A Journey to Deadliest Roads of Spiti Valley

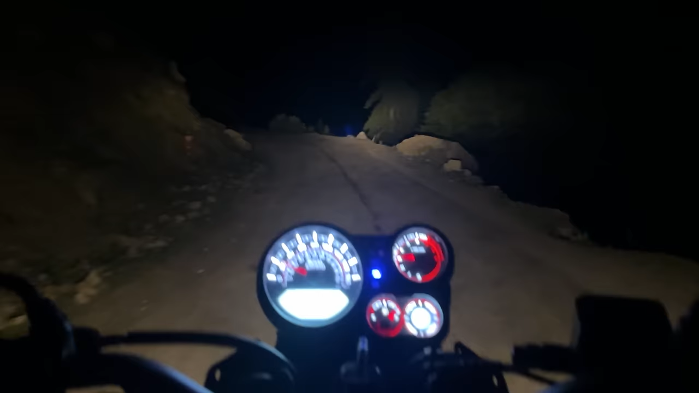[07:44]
मैं सुनसान जंगलों के बीच में रोड पे अकेले चल रहा और मेरे को जंगली जानवरों का डर लगने लगता है। और भाई पूरा अंधेरा, आगे अंधेरा, पीछे अंधेरा, फोन में थोड़ी सी बैटरी है तो चलो।